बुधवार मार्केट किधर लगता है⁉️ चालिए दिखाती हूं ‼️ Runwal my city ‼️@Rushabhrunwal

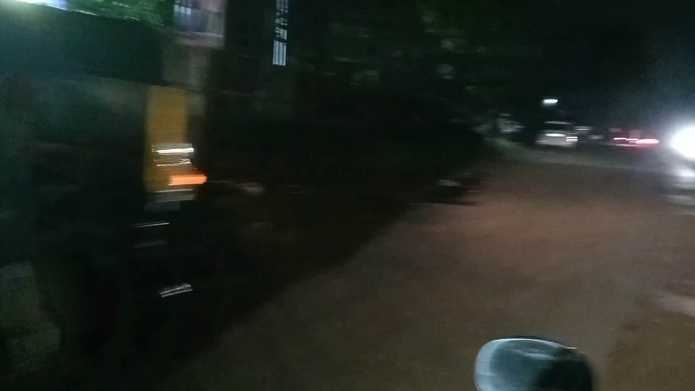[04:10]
कच्चा रास्ता भी गया है उधर से, और एक आगे जाके फिर सनकेश्वर बिल्डिंग जो भोपर गांव जो गेट लगा हुआ है,
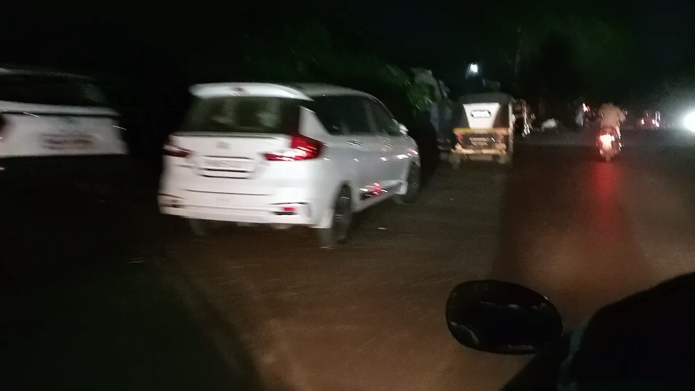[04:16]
वहाँ से भी आप जा सकते हो, पक्की जो सड़क है वहाँ से भी। पर हम लोग जल्दी पहुँचने के लिए और कम भीड़ भाड़ हो वहीं से जाएंगे।